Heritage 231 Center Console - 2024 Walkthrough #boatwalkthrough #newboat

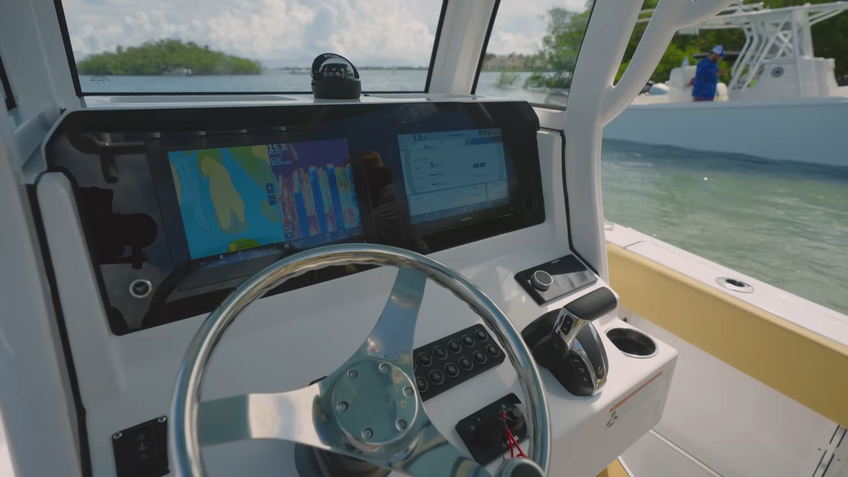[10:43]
which is a set of standard electronics installed at the factory. As a proud owner of a Sportsman boat, you'll enjoy exclusive warranties and benefits associated with this exceptional system.